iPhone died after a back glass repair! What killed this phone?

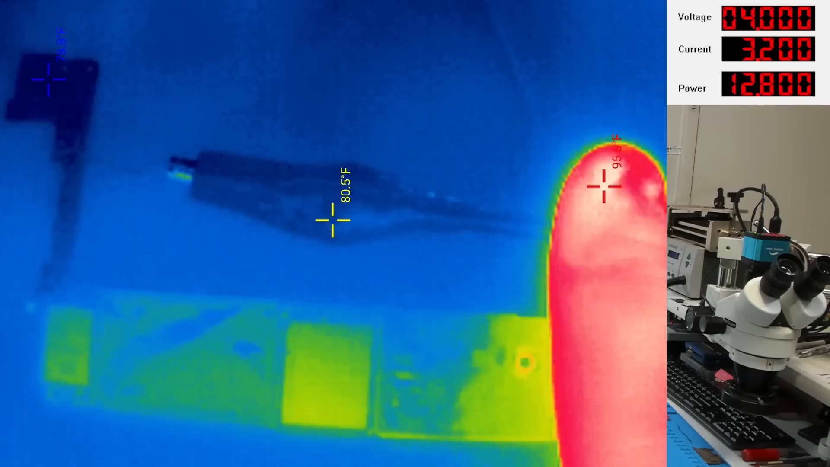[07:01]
On screen: spot 80.5°F
And now we're going to turn the power supply on in one, two, three, on. We're definitely going to notice that our big old jumper cable up here gets hot because that's where the current is going in.
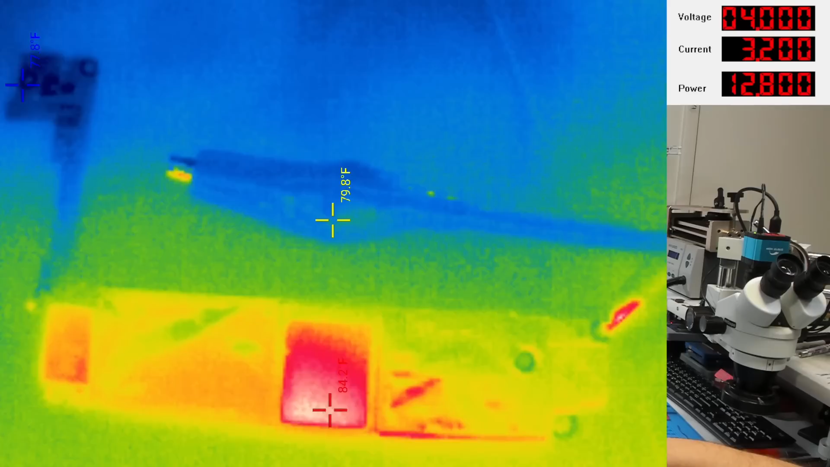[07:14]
On screen: spot 79.8°F
But is there anything else on this board that's going to jump out at us? So far, no, not really.
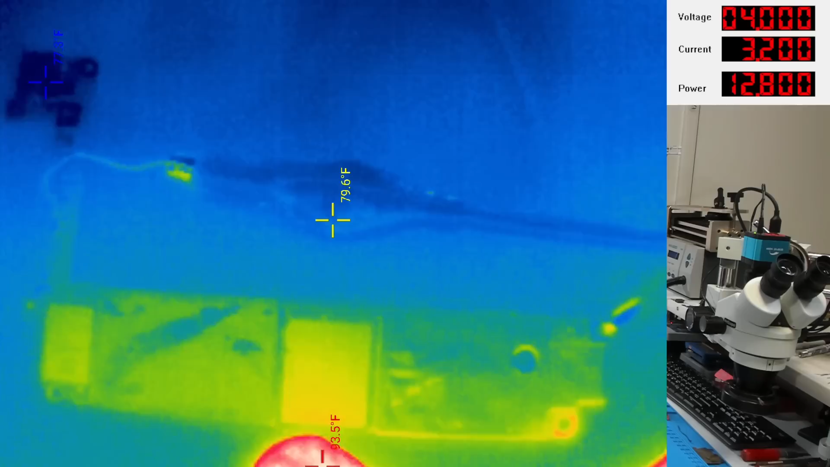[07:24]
On screen: spot 79.6°F
Possibly right along NAND, but I don't know of anything else there that would give us any, I mean, I don't think there's any other main stuff there. Let me just try to adjust this in and get our jumper wire out of the view. Let's look at just the bottom of the board first.
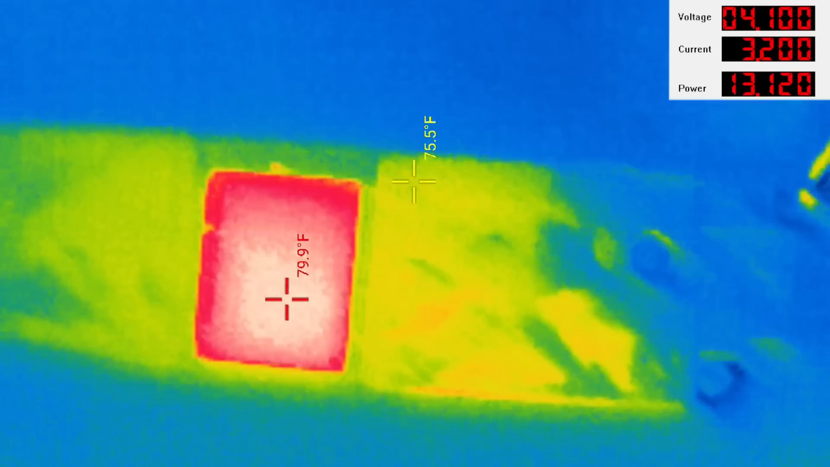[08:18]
I'm going to try to have a look at the board without that jumper at the top showing, although at six amps, we might actually melt it in half.
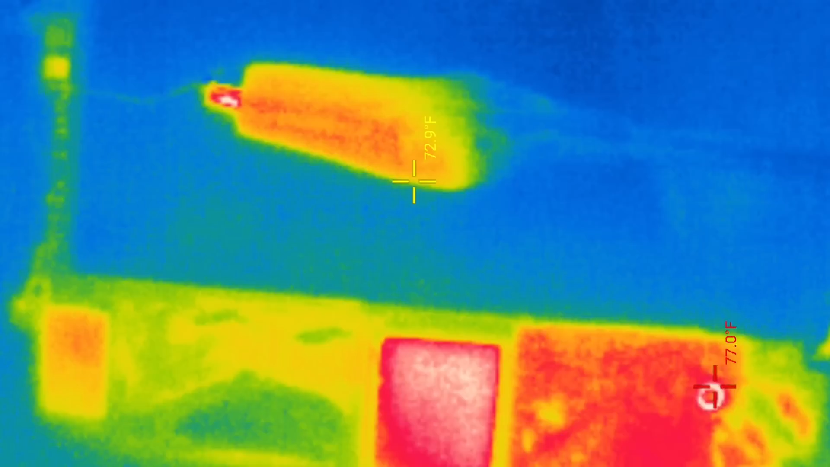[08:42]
Oh, that's hot. All right, turn that back off before it melts our solder.
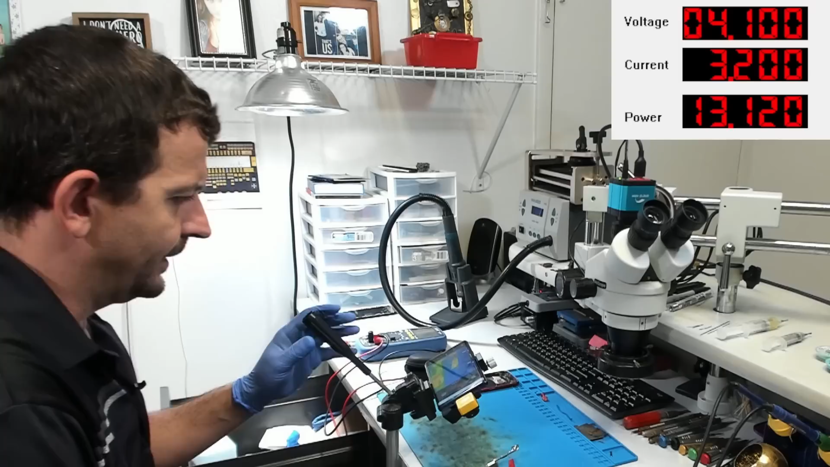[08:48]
Well then, let's flip the board over and have a look at the other side then, shall we?
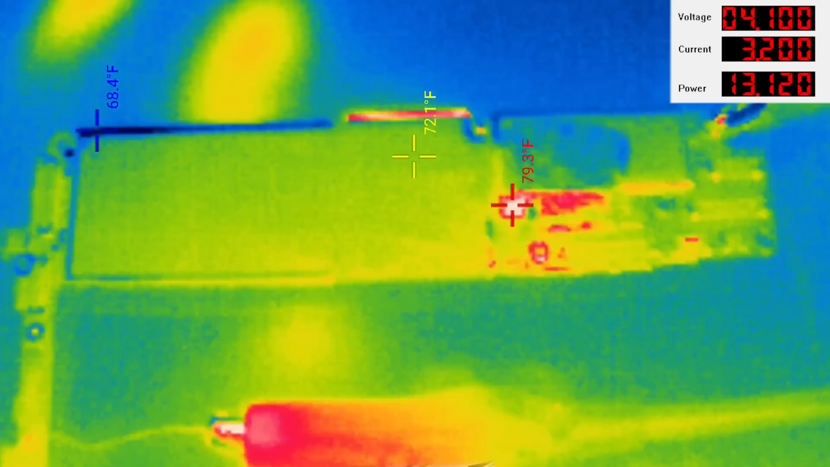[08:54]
On screen: min 68.4°F
So now having a look at the top side of the board, let's see what we get.
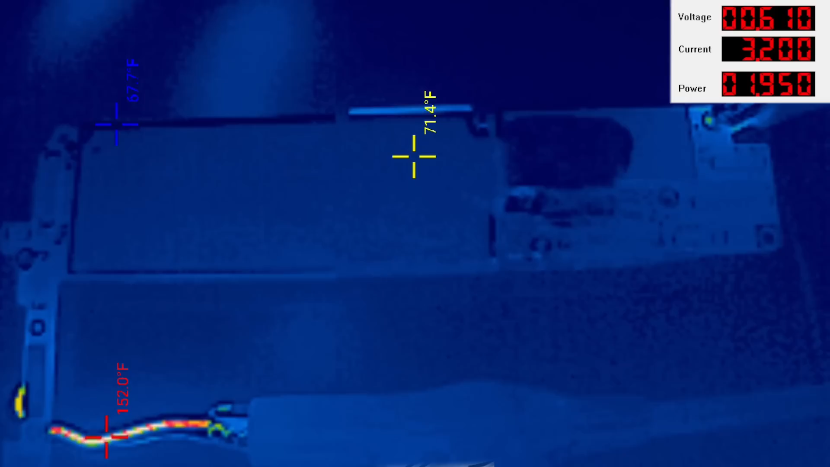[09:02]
What in the world is going on with this board?
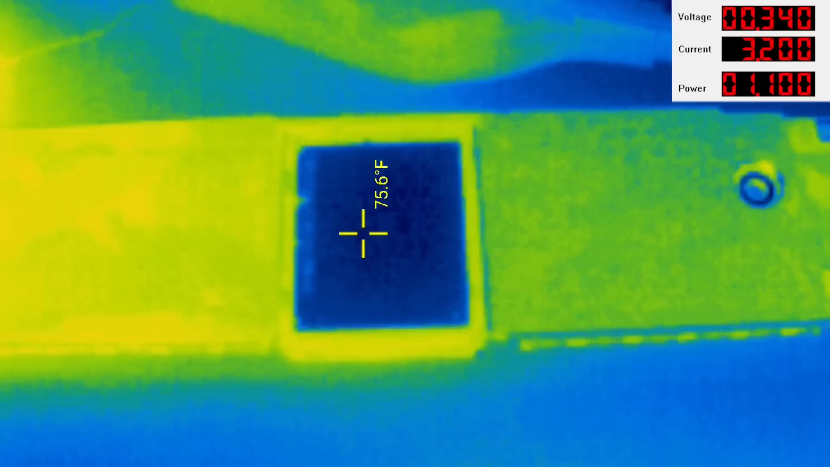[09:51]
On screen: spot 75.6°F
And what are we getting here? More heat up top. It's going to be one of these top capacitors right here, isn't it? Let's just have a look at that once more.
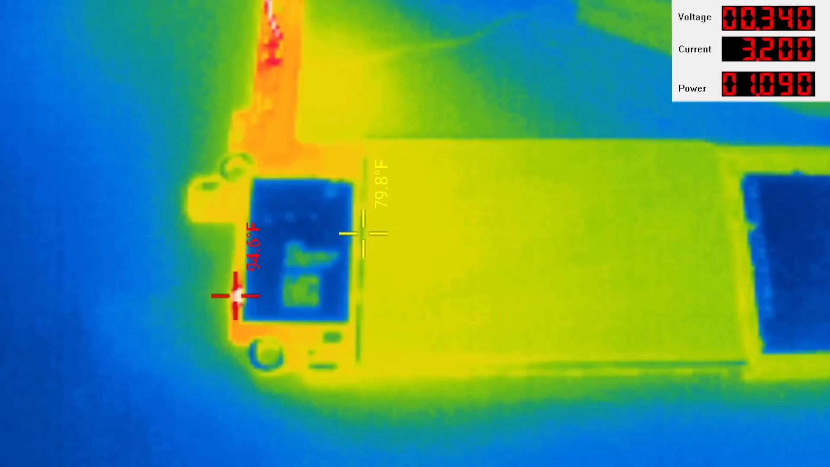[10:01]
No, that's just my test lead getting hot. So the short on here is actually right here by the Wi-Fi IC. Let's get you in there and look at that just a little bit closer.
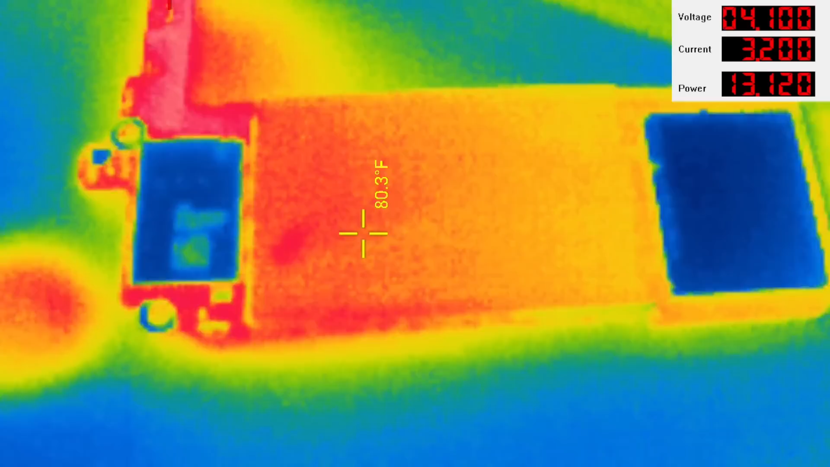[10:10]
On screen: spot 80.3°F
So looking right here next to the Wi-Fi IC, I'm going to turn the power supply on and one, two, three, on.
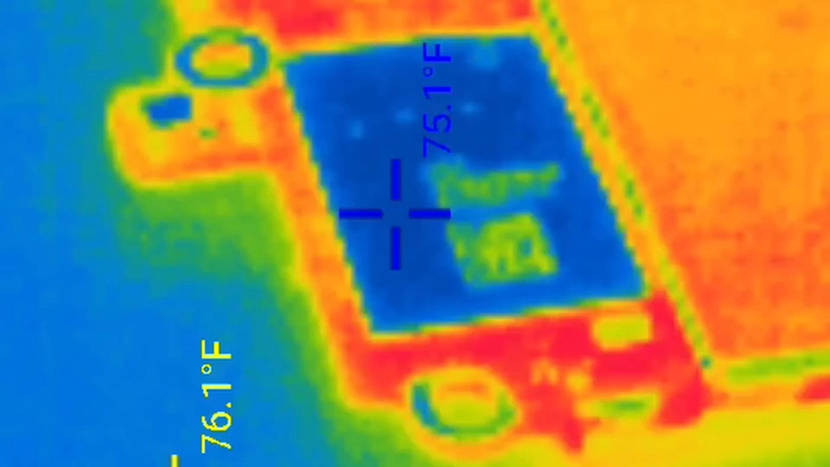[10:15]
Boom. 98.7 degrees, 100 degrees.
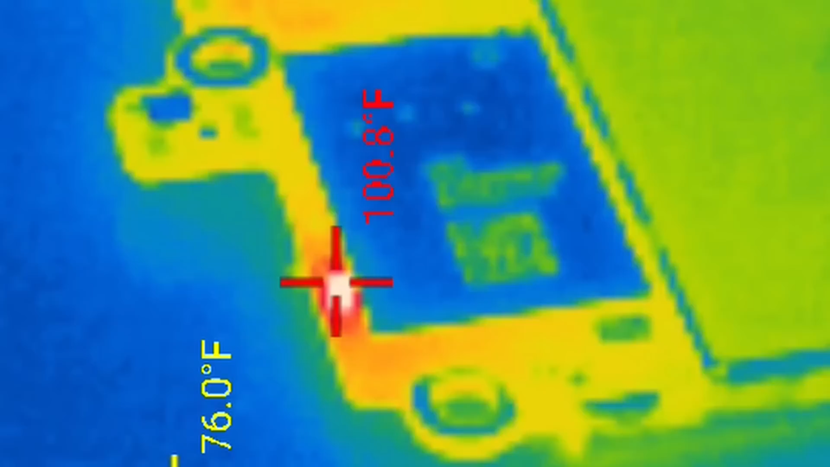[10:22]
This board actually has a short right next to the Wi-Fi IC.